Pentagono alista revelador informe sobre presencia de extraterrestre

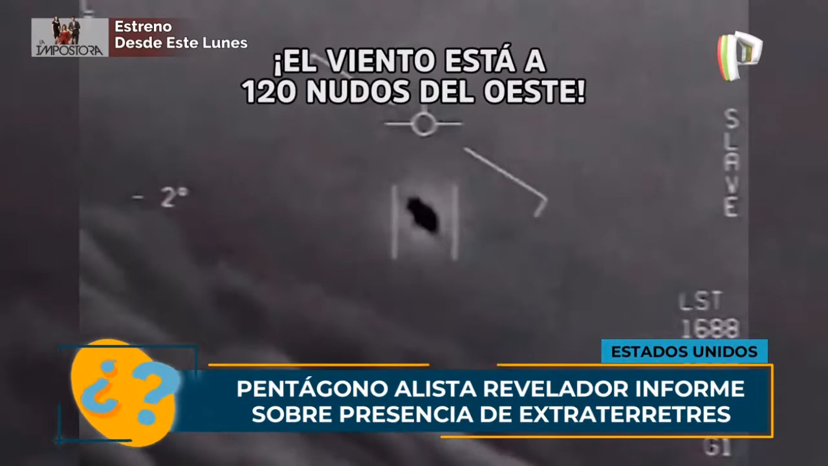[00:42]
Estas imágenes fueron captadas en el cielo de la costa de Florida. Un objeto volador no
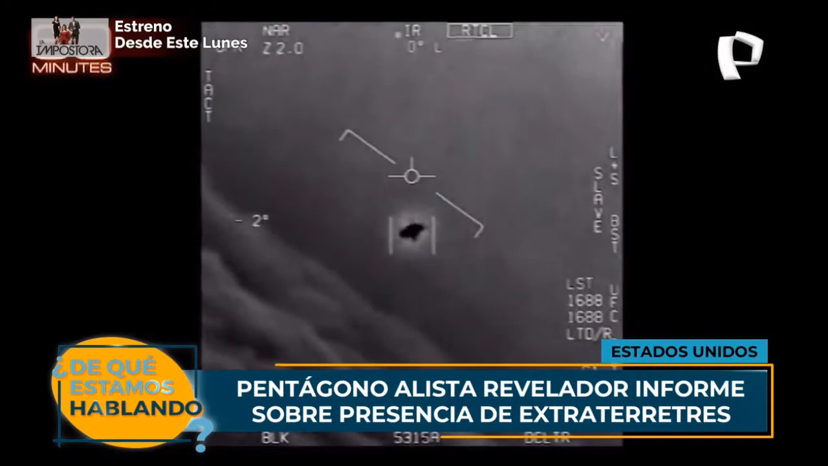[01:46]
que podrían ser de origen extraterrestre.